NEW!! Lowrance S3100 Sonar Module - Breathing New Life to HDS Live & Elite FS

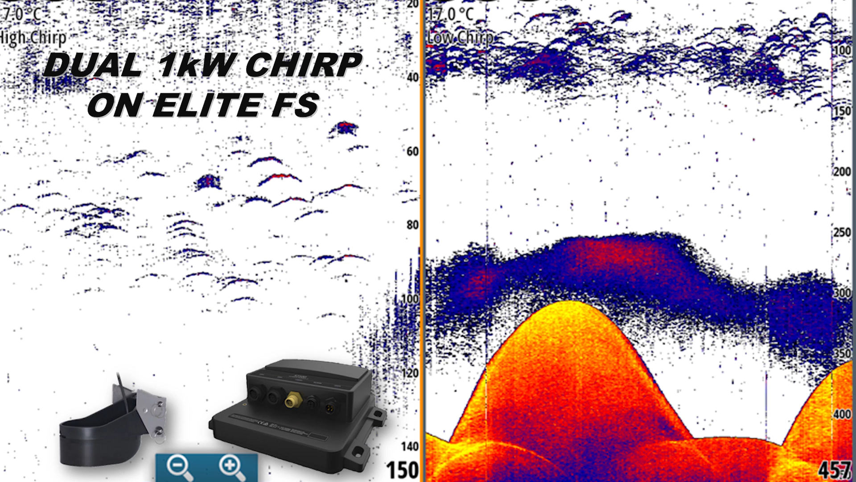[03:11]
So here would be an example of an angler who is fishing offshore, who needs a high-chirp transducer and a low-chirp transducer to take a look at two depth ranges. So in this case, on the left-hand side of the screen, we can add a module and high-chirp transducer, which will allow us to target that upper water column where we may be seeing suspended fish in higher detail. Then on the right-hand side of the screen, we can keep track with a low-chirp transducer, again plugged into the module, that will give us the entire water column.
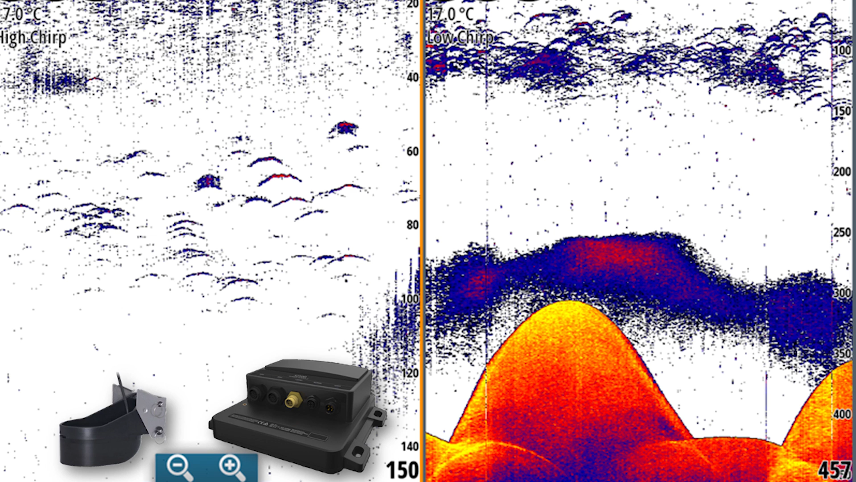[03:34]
We'll see those suspended fish, but also take a look at other depth ranges and see bottom contours. For a multi-species angler that you typically find around the Great Lakes region,
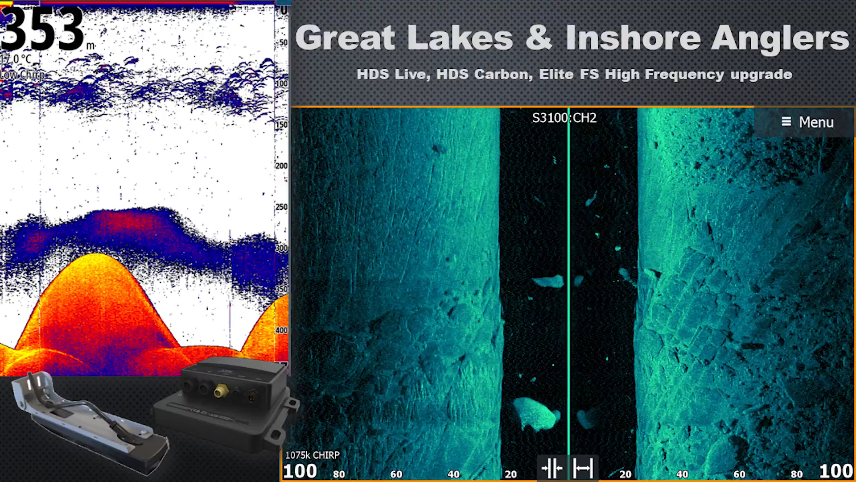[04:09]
In Sonarport 1, you could plug in that one-kilowatt chirp transducer to get you all the detail you need for that deeper water fishing while you're down rigging. Then in Sonarport 2, you could plug in an Active Imaging HD transducer for when you're focused more on structure fishing. Here's an example of the high-frequency imaging that you're able to get with the Active Imaging HD on, let's say, an HDS Live Carbon or an Elite FS unit. So this is a very detailed image. You can see out to the sides at 100 feet.
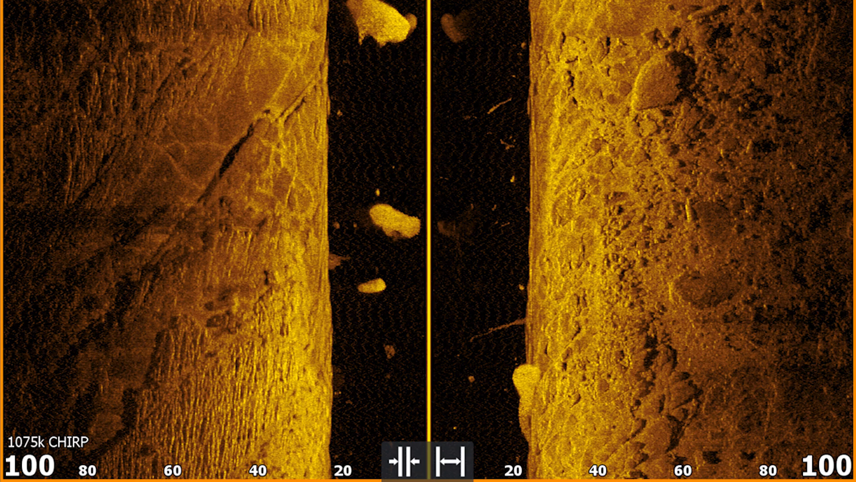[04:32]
We're looking at the chirp frequency in the mega-frequency range right now. Throughout that entire 100 foot, we're able to see bottom objects in extreme detail, as well as seeing suspended targets in the water column. Now, with those suspended targets I just mentioned, that's where this new fish reveal side scan feature comes in.
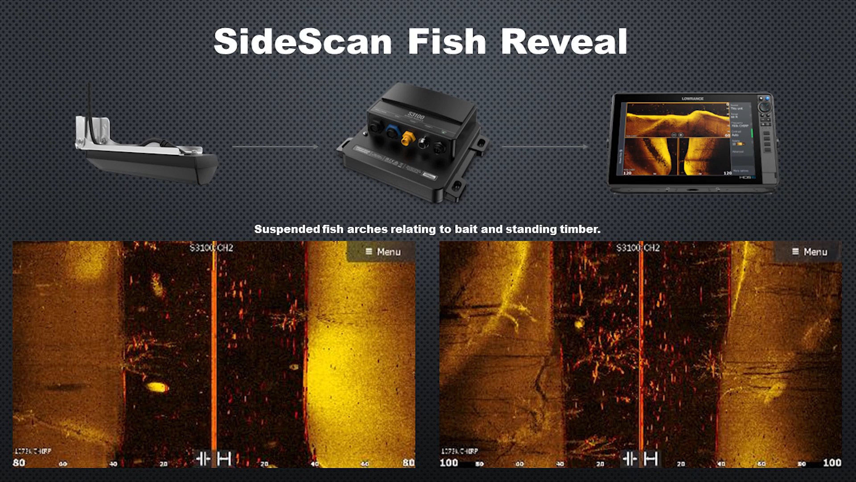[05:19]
So here's a couple screenshots of it. We have some suspended fish arches relating to bait and the standing timber. And as you can see, it is quite cluttered up, I would say, but it does provide that information for us. I think when you're fishing an area that doesn't have as much cover on the structure, in the form of anything vertical in the water column, this feature may be a little bit more useful as it'll be easier to identify fish.
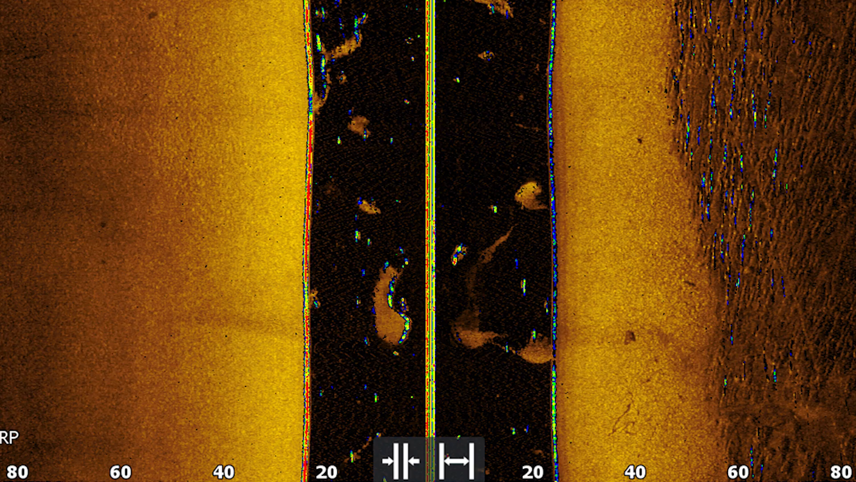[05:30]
This module can be connected to power in the traditional ways from Lowrance, where it's always on when you flip your master power switch,